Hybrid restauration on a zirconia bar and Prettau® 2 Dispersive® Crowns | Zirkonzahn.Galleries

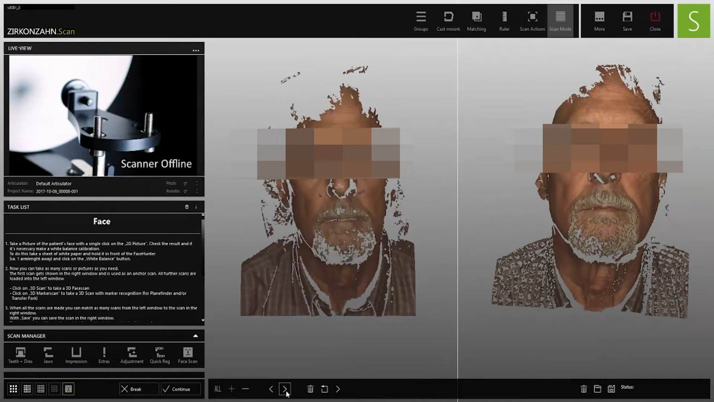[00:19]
digital workflow was used the patient's data was recorded with the plane system and the face hunter and transferred into the
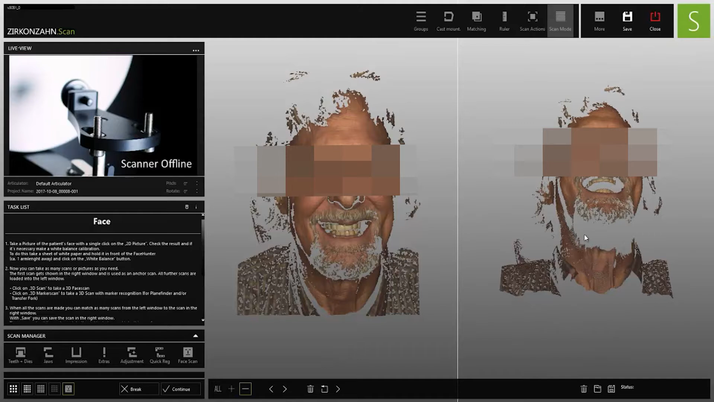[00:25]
software without losing important information the digitization of the patient situation